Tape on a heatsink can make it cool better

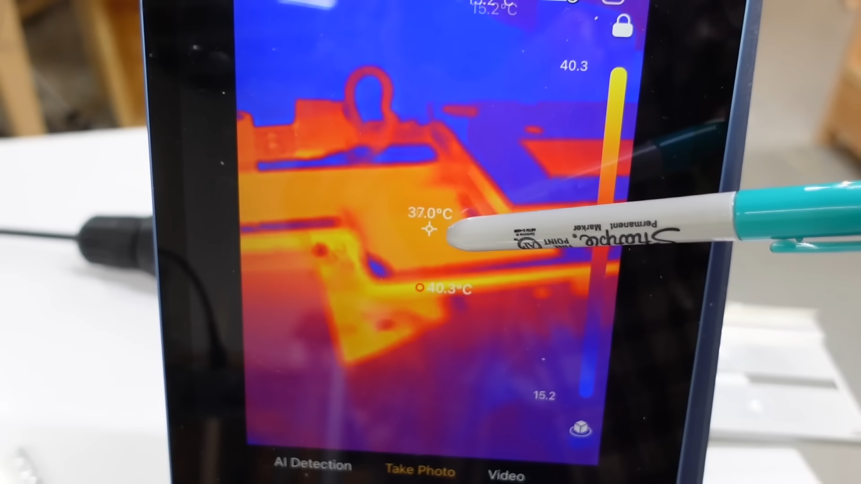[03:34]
On screen: spot 37.0°C, max 40.3°C
reading 37 degrees and the PCB below it at 40.2.
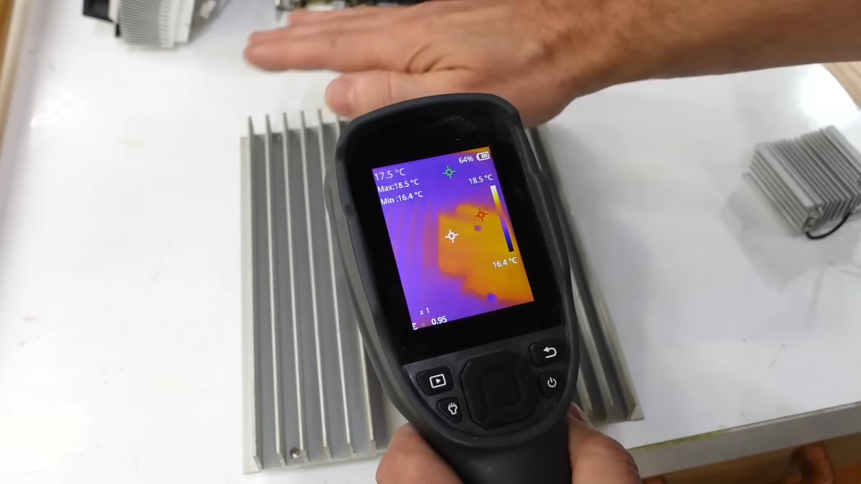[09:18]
On screen: spot 17.5°C, max 18.5°C, min 16.4°C, scale top 18.5°C, scale bottom 16.4°C
but nowhere near as reflective as this piece of metal is
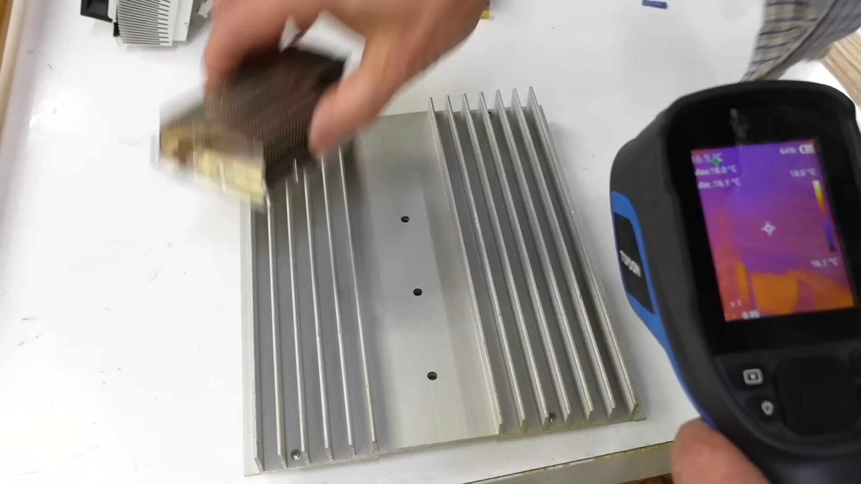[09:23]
here so the anodization on this one is thick enough that it's not super reflective in infrared.
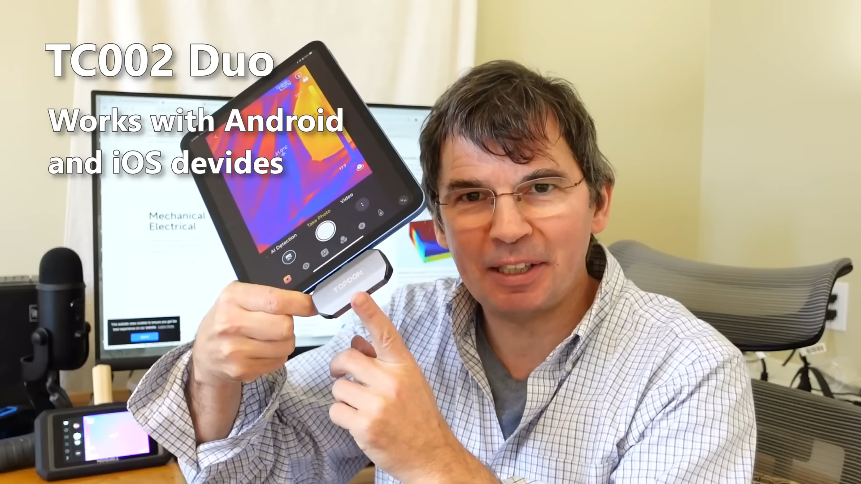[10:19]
but good for filming because I get a big screen with it and when I travel it's handy to have it with me because there's been times when I travel where I was like damn it I wish I had my thermal camera with me although the funny thing about this one is right now it's got me
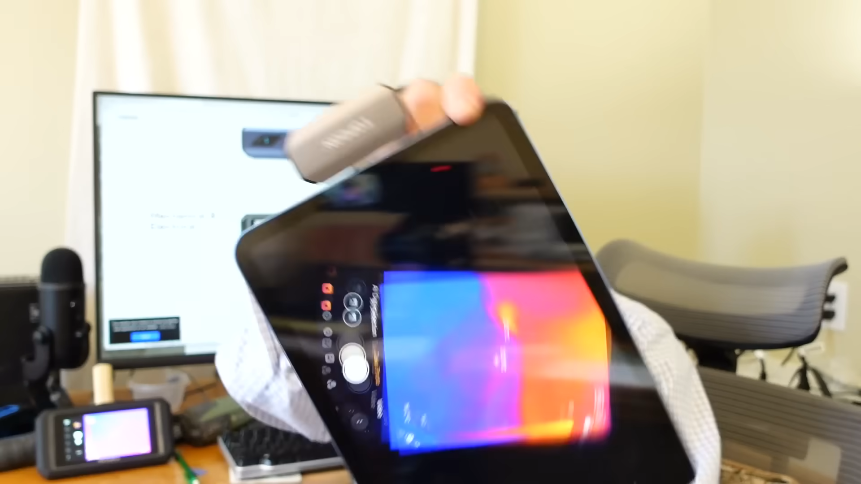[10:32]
right way up but then when I flip it it rotates and now I'm upside down and it took me a while to realize I can just lock the screen rotation although then of course all the writing is upside down